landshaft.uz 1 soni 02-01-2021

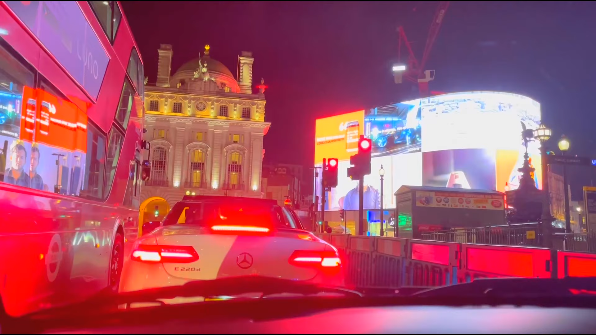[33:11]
Piccadilly sirkusda shunaqangi katta ekranlar o'rnatilgan, albatta bu reklamni shitlar. Aslida bu yer odamlar bilan to'la bo'lish kerak. Endi hozir pandemiya bo'layotgani sababli deyarli turistlar yo'q. Shuning uchun mana bo'm-bo'sh. Piccadilly sirkusimiz ham bo'm-bo'sh turibdi. Hech qanaqangi odamlar, turistlar yo'q.